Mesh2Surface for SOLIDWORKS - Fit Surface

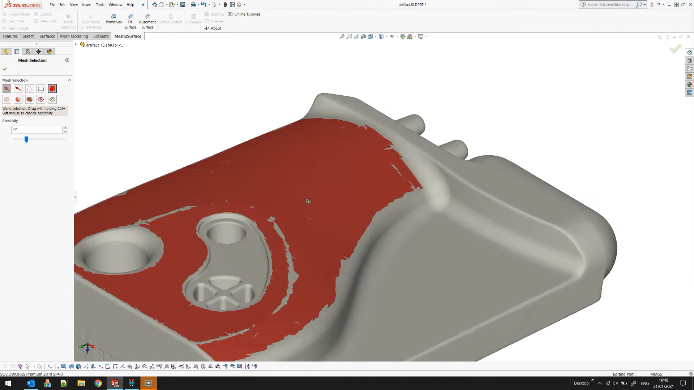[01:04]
slider to get more but if I see this is more of a plane here so this is not what I want to have selected I will reduce my sensitivity and probably I'll use a little bit of my manual tools to
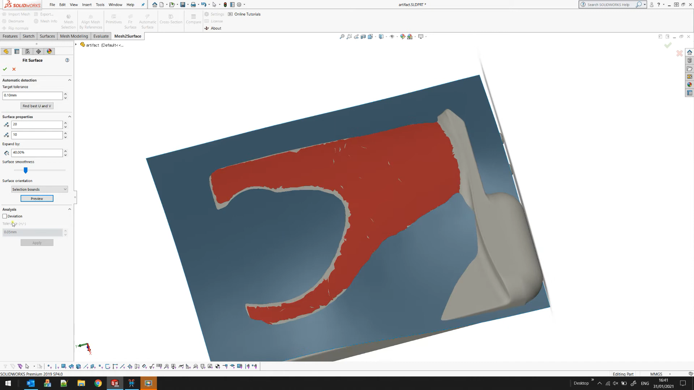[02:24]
but now let's speak a little bit more about the parameters here we can extend